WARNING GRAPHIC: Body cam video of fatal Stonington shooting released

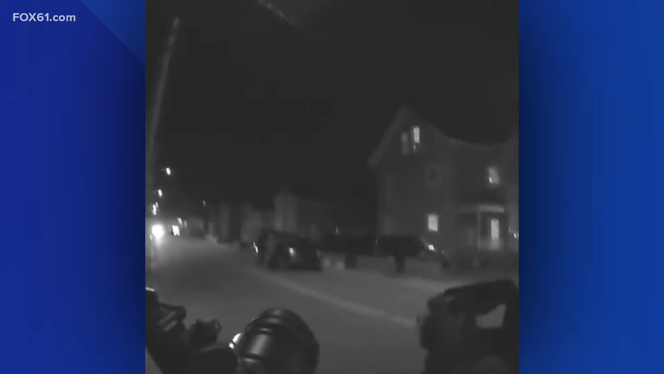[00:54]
That is when Malloy was seen with the gun leaving behind a back door, and officers were telling him to stop. Left side, he's running! 40 out, 40 out! As Malloy kept running, K-9 Bronco was released to apprehend him.
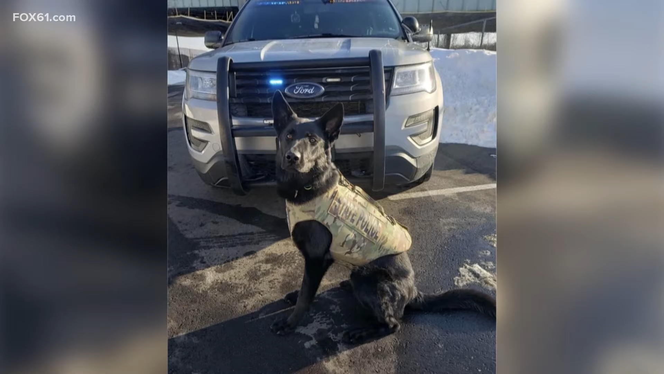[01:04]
Put your hands up!
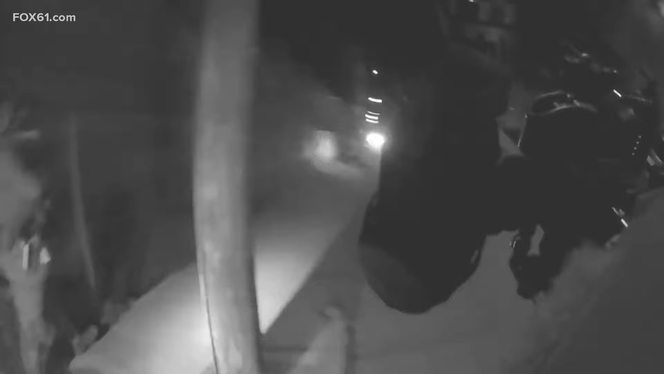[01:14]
Malloy fell to the ground and fired shots at K-9 Bronco. You then see Bronco on the ground crying. Officers then fired multiple shots at Malloy, who was later pronounced dead. Gun to the right side, by his hip.